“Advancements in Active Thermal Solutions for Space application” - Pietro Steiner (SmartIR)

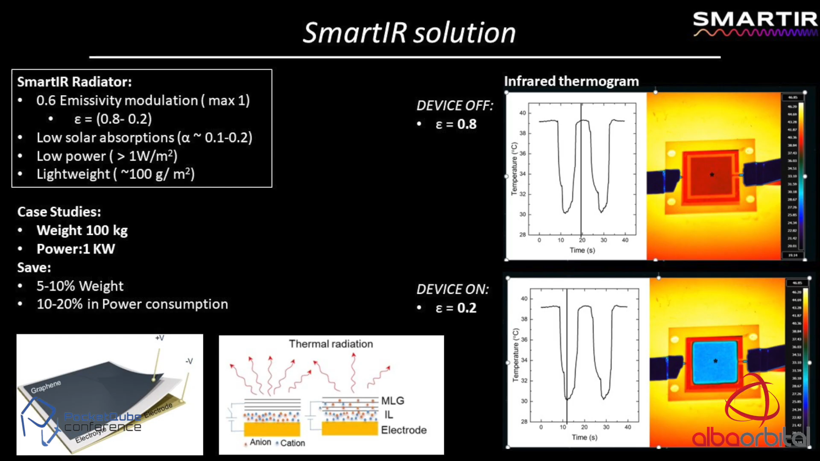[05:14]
it. So what we are trying to develop is a radiator that enables 0.6 emissivity modulation. That is quite high.